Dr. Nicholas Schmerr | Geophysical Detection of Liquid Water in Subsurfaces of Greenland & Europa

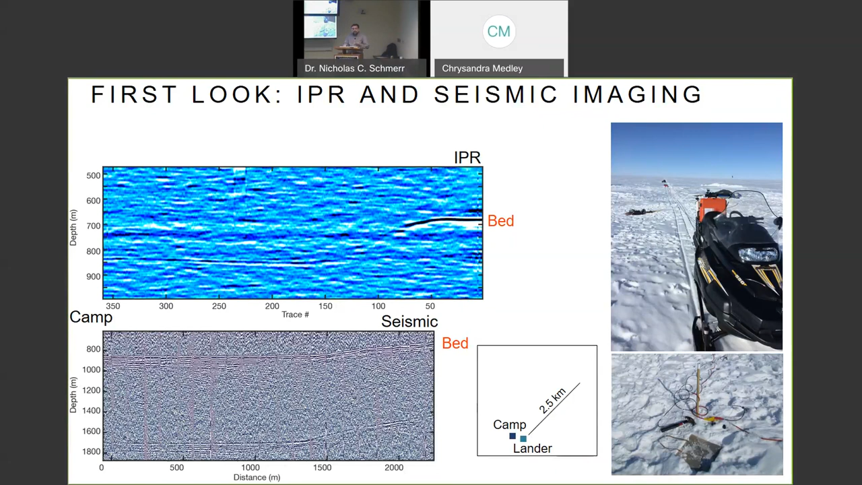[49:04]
And that's actually reverberations in the lake itself. So, we can actually use the seismic methodology to give us information about what lies beneath the lake. And so, I have a student who's been working on this and basically taking the data from the seismic and essentially modeling the arrivals and trying to figure out where the lake bottom is. And there seems to be a little ambiguity here. We could be seeing some lake sediments that are actually sitting inside of those materials.
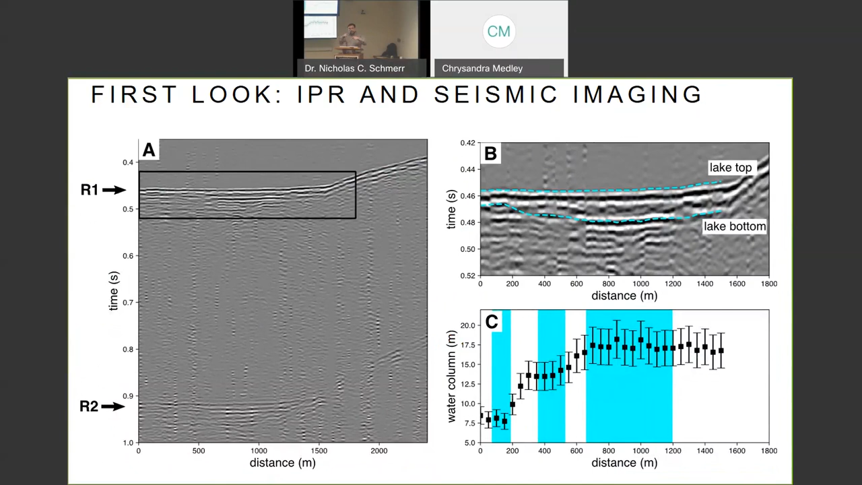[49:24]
So, there might be like till or other kinds of materials that are creating reverberations in it as well. But we're still working on that and it's actually a really exciting data set to be doing work with.